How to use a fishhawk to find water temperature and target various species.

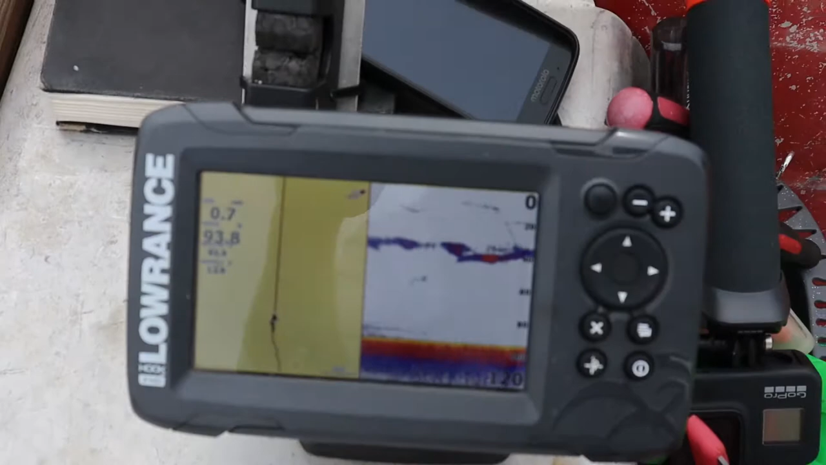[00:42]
You know, you see some fish up there towards the top, and you see all these bait fish down in that 40-foot zone, and I'm really curious about the temperature down there.
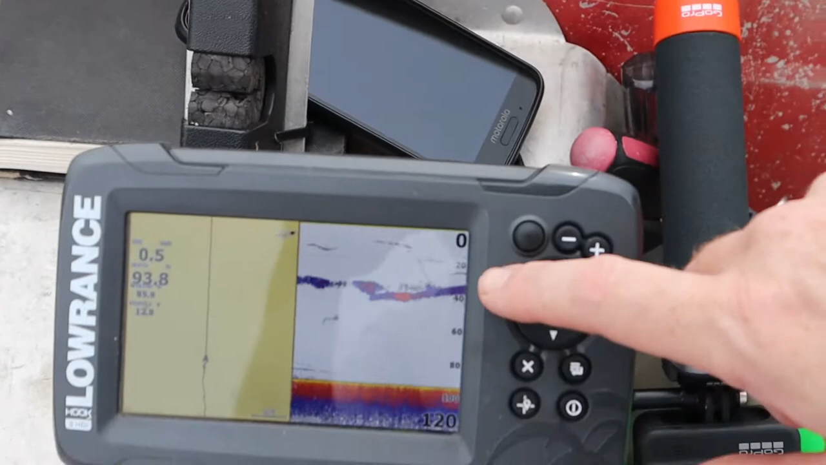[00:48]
So we got fish at 25, we got fish at 35, 40, but not a whole lot under 40 feet deep.
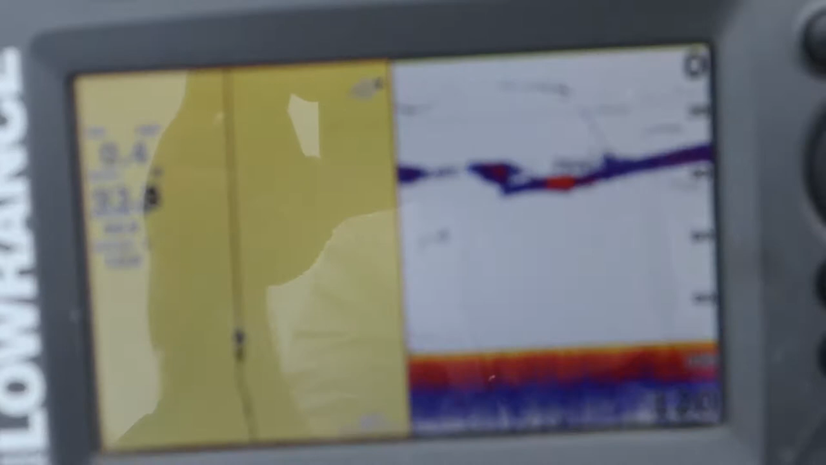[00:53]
And so the temperatures of the different layers will help us get an understanding of what temperature those bait fish are hanging out at,